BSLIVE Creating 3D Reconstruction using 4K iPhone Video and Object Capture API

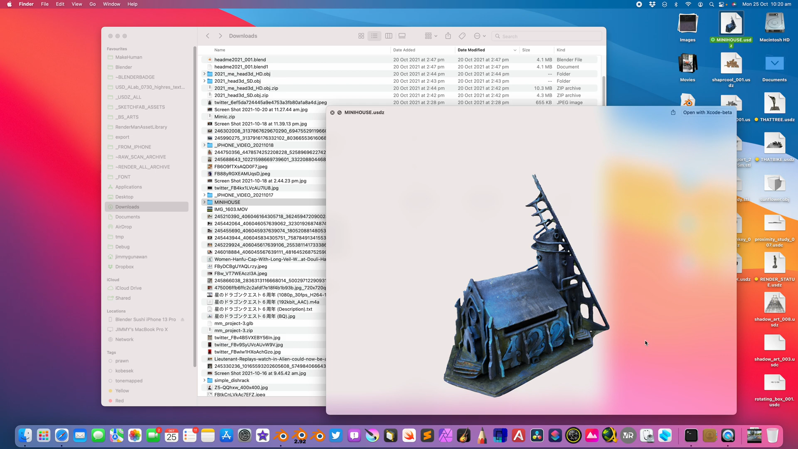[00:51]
This is just a small mailbox.
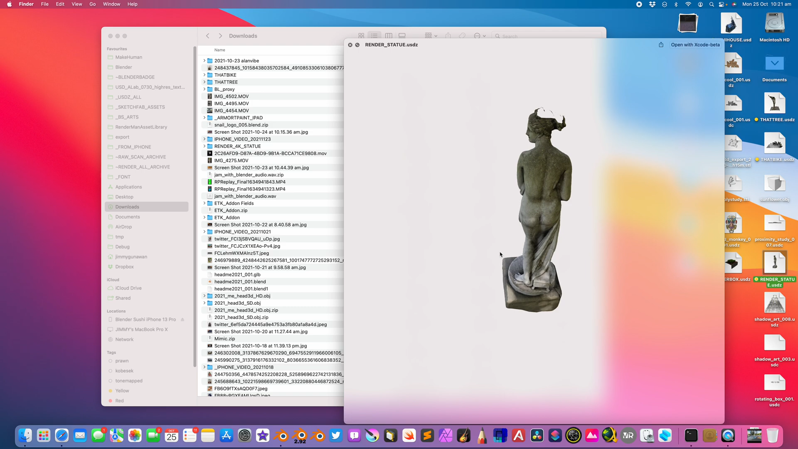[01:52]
This was actually captured and reconstructed from video. So let's go.
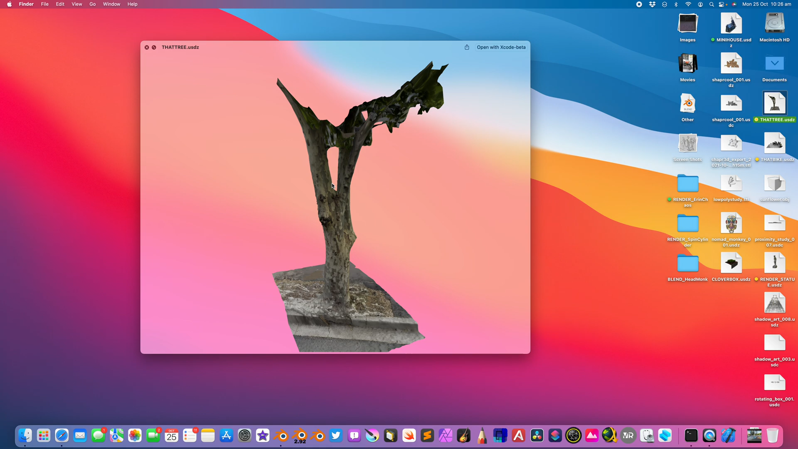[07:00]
Clean up the top part. But you can get the trunk. And the root. So this is the result.